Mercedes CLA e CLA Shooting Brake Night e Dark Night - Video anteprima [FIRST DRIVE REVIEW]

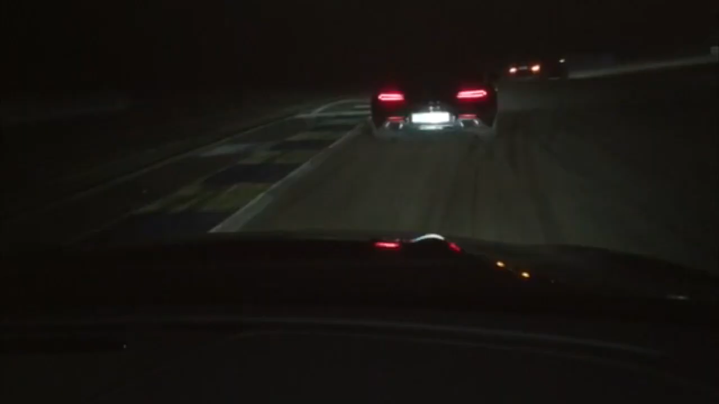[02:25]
Gli occhi seguono le curve. La CLA Shooting Brake si immerge in questo buio come se fosse la sua dimensione naturale. Un mondo accessibile da 36.400 euro nel caso della versione Night e da 38.700 euro per la più esclusiva Dark Night.